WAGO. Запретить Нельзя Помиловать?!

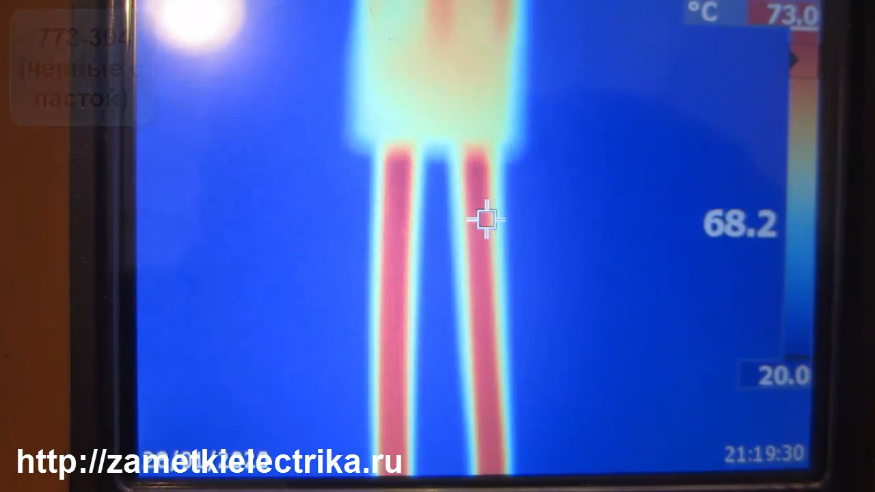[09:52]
On screen: scale top 73.0°C, scale bottom 20.0°C
У нас здесь очень сильно Нагрелись провода Сам корпус 58 градусов
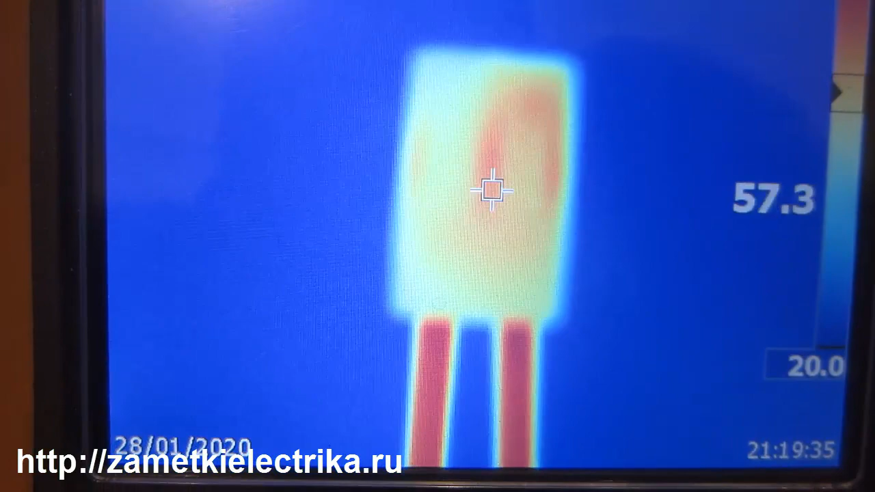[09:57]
Ну 60 может быть 61 Вот
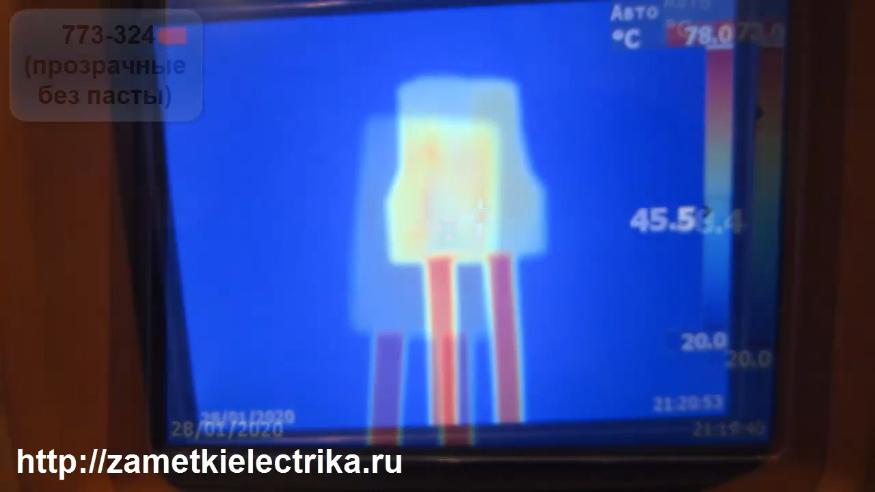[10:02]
здесь максимально 78 Сам корпус у нас 57 56 59 Ну в районе 60
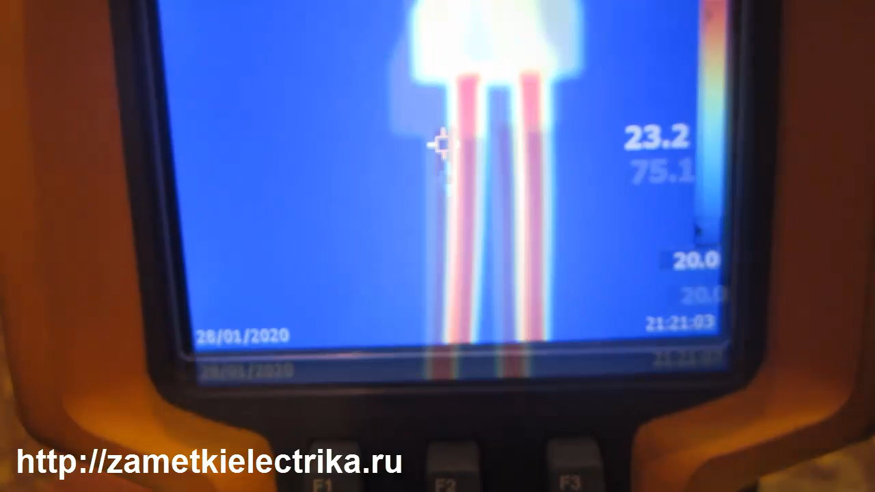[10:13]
Но провода иметь температуру 74 75 Достаточно высокую
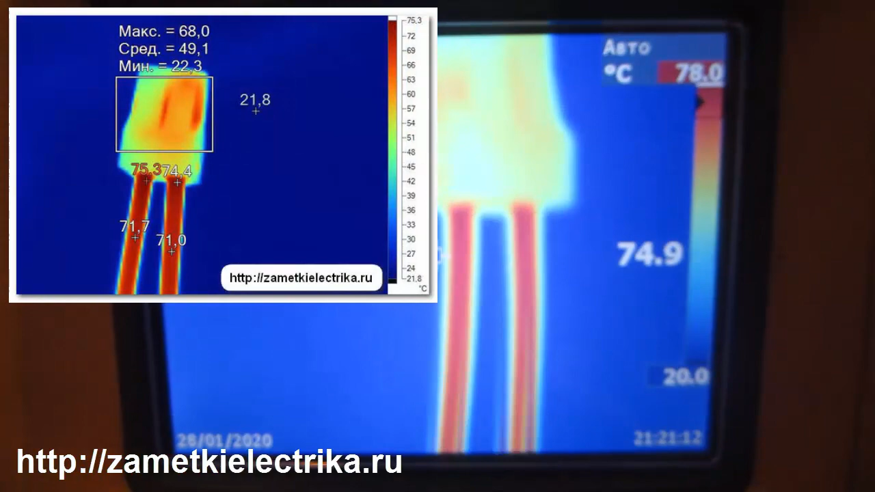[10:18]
On screen: max 68.0°C, min 22.3°C
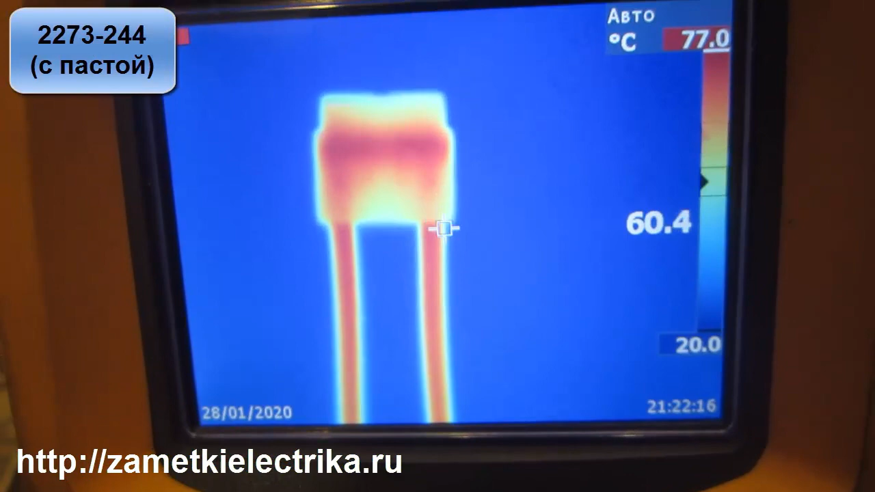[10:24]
On screen: spot 60.4°C, scale top 77.0°C, scale bottom 20.0°C
77 градусов Это у нас максимальная Провода в основном Ну и
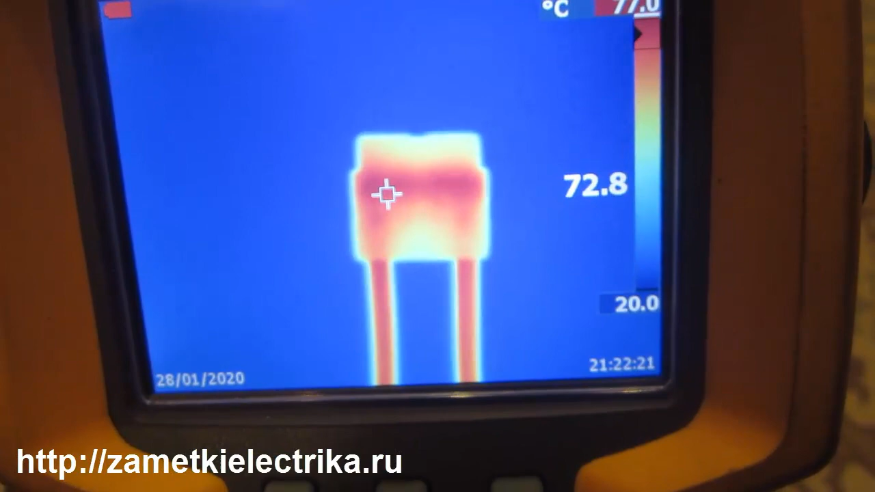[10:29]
Вот здесь у нас 75 74 Ну здесь Сама пластина Находится
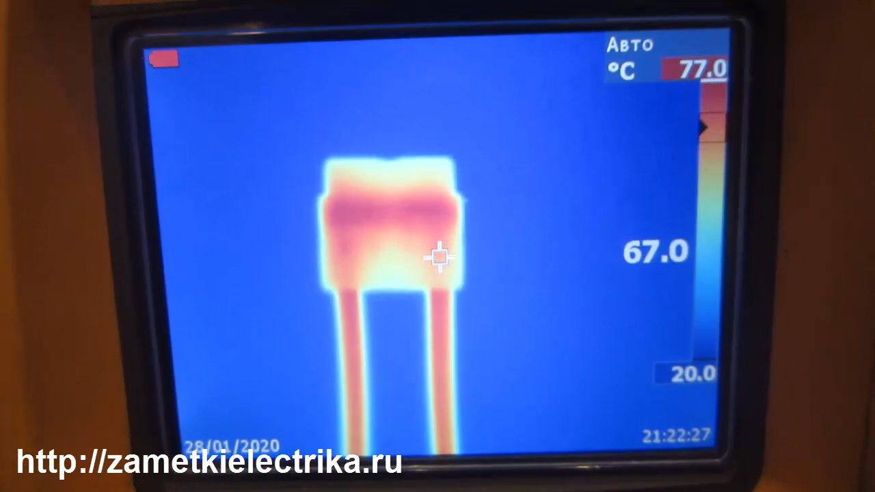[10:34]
On screen: scale bottom 20.0°C
ближе к корпусу Поэтому температура Передается лучше Вот она В принципе Наш весь Пружинный зажим Мы отслеживаем
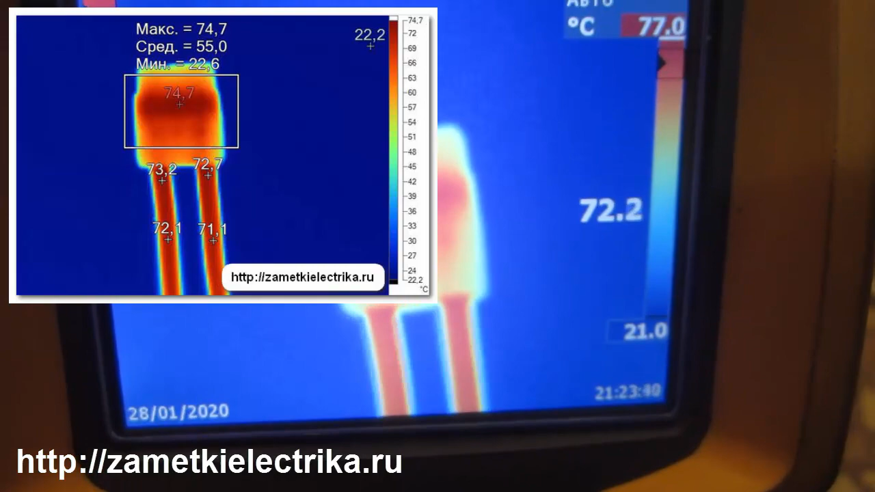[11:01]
On screen: max 74.7°C, min 22.6°C
Максимально 77 градусов А этот у нас Уже 81 Градус Имеет температуру Кстати Он и в прошлый раз Был на Один или два градуса
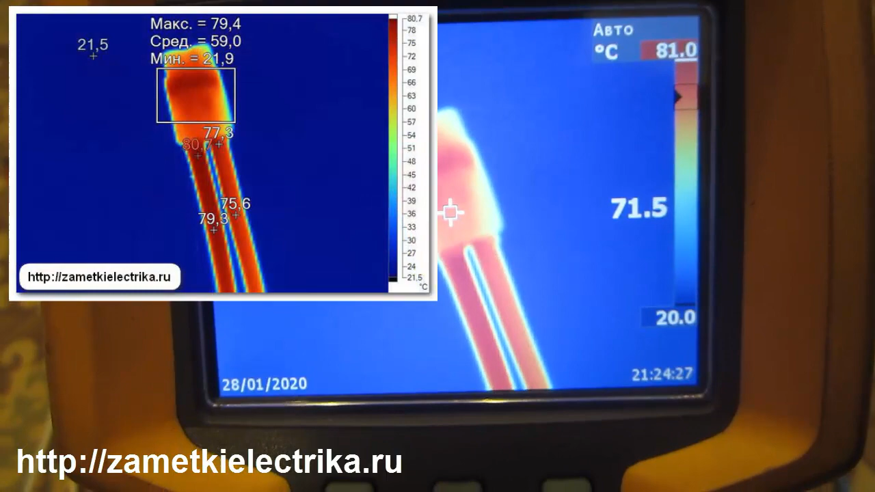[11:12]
On screen: spot 71.5°C
Выше Температура У него была Здесь Немножко меньше Как и в прошлый раз
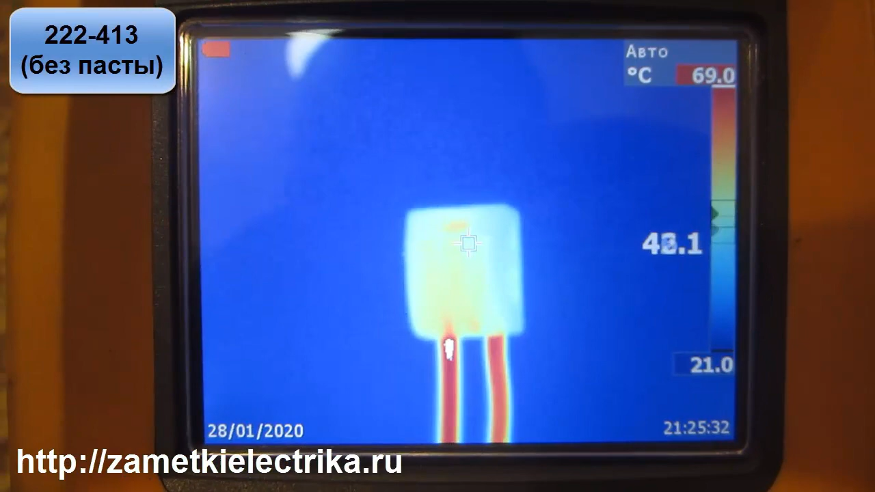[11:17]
On screen: scale bottom 21.0°C
Корпус Совсем тут Около 48
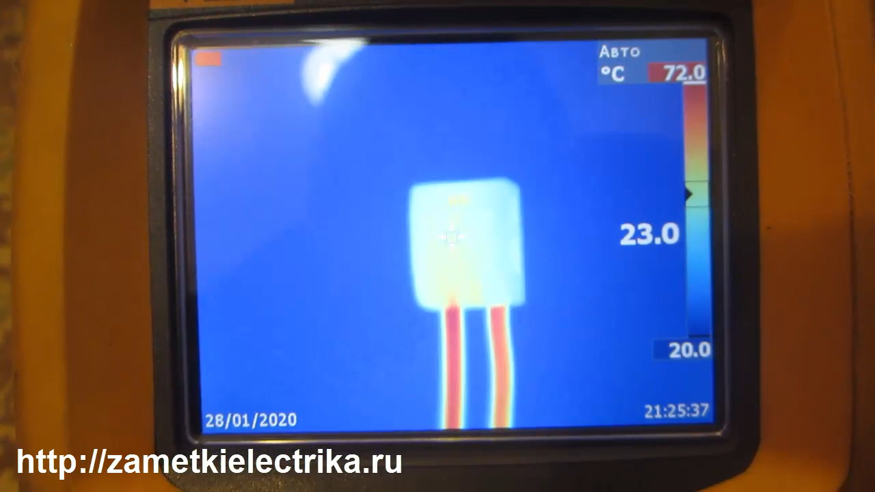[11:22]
On screen: spot 23.0°C, scale top 72.0°C, scale bottom 20.0°C
Меньше 50 градусов Но провода Также
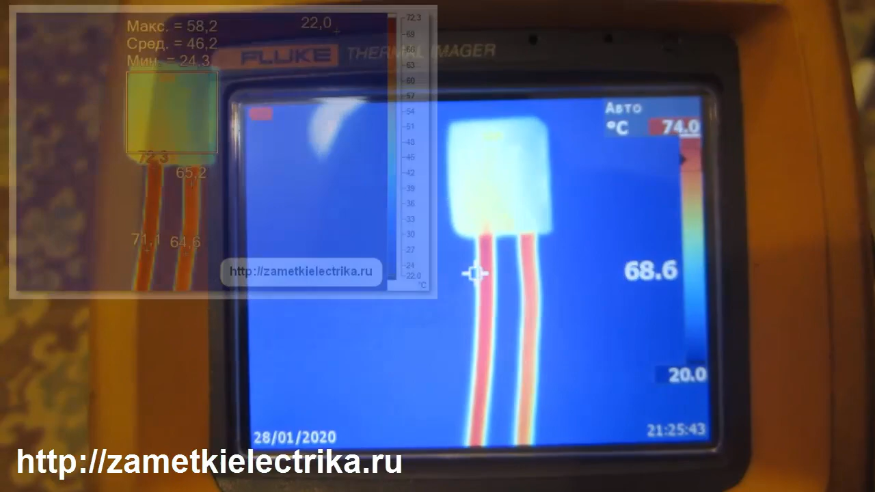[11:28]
On screen: scale top 74.0°C
70 Максимальная Температура 74 градуса Ну а здесь Клеммы В такой ситуации Будут